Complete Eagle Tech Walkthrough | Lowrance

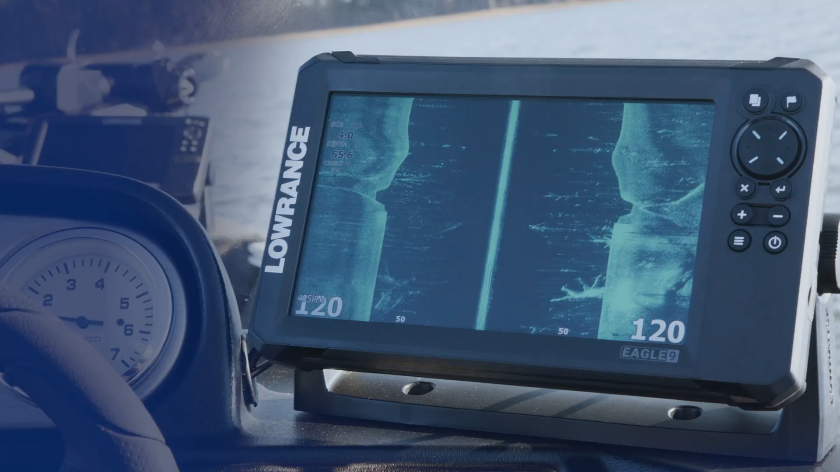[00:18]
Side scan, helping you find cover and fish holding structure.
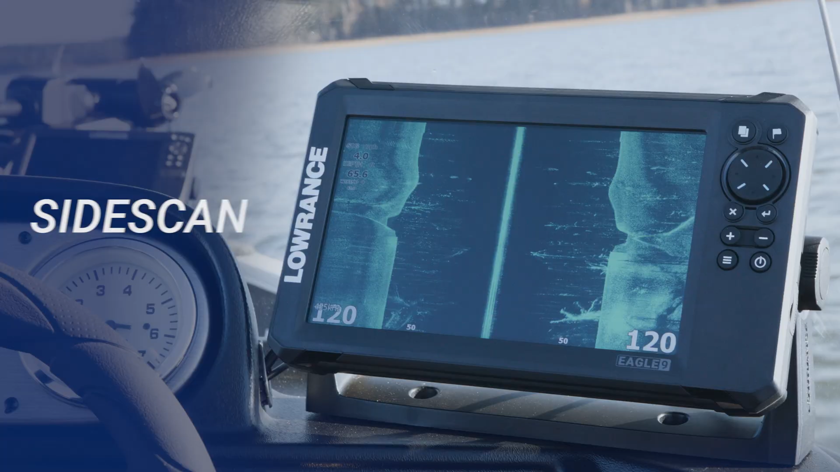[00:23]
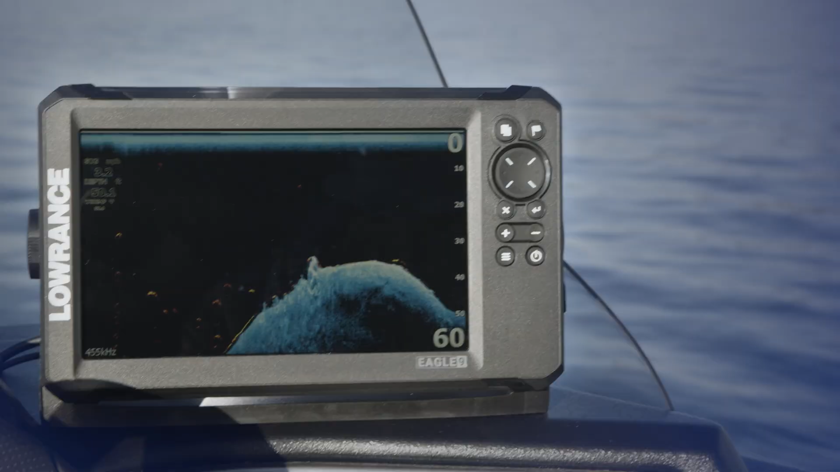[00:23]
And down scan imaging, providing picture-like images of trees, rocks and bottom composition.
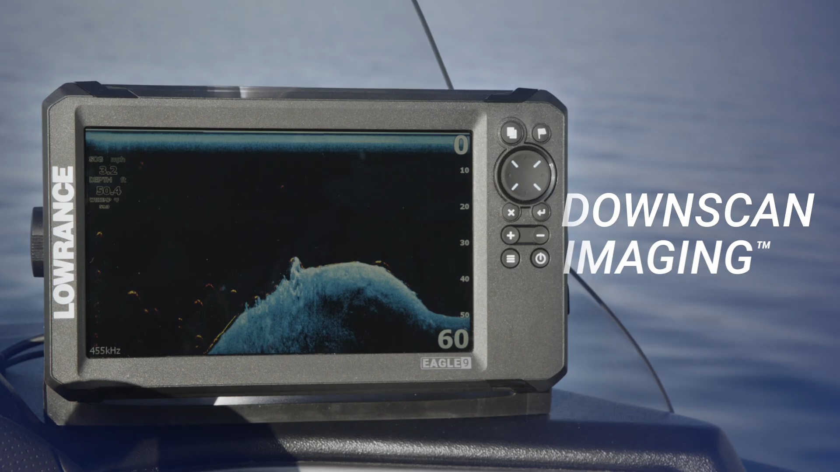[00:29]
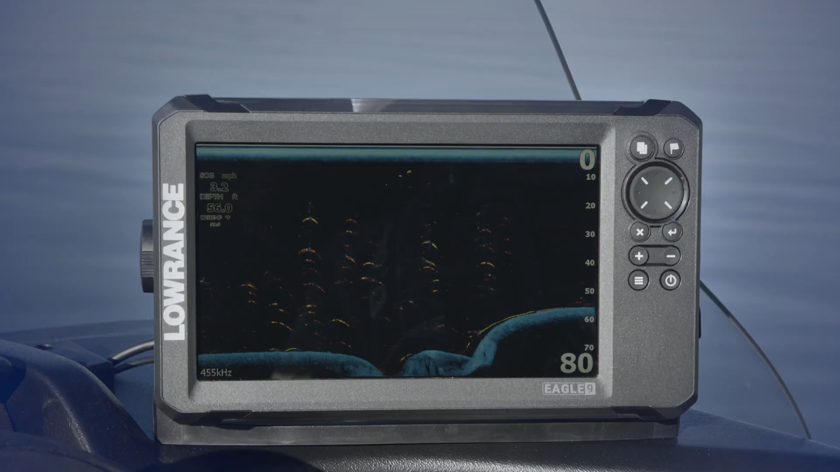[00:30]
Fish Reveal combines down scan and chirp, making it easier than ever to identify fish on screen.
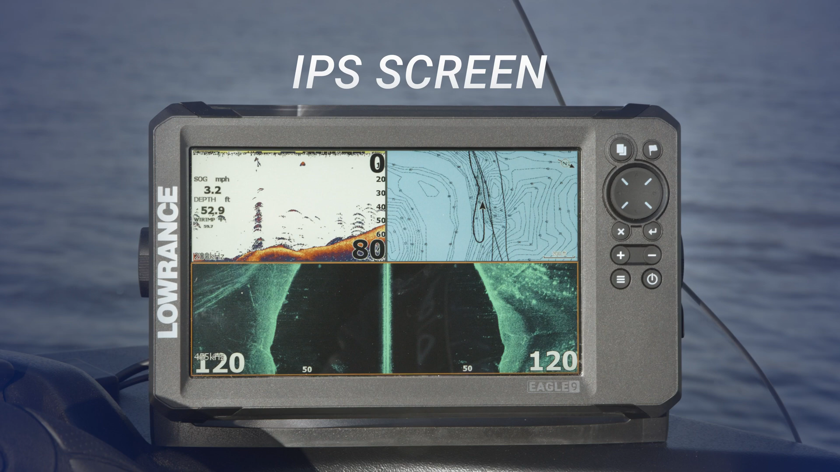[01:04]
On screen: depth 52.9 ft, speed 3.2 mph
A new IPS screen brings improved resolution, clarity and visibility. Even with polarized glasses in direct sunlight.